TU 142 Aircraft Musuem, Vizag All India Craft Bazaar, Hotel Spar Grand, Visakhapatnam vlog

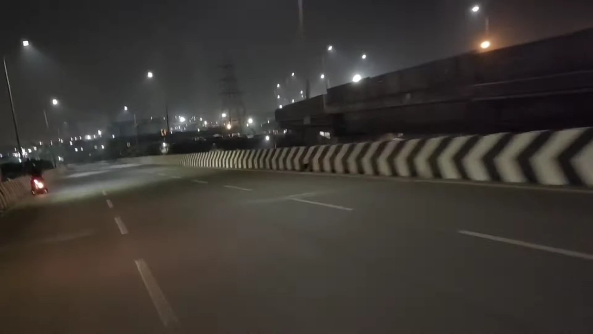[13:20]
तो डिनर करने के बाद अभी हम लोग अपने घर के लिए वापस निकल चुके हैं। अभी बज रहे हैं रात के 10 और ये जो व्यू आप देख रहे हैं ये विशाखापट्टनम के रोड साइड का व्यू है।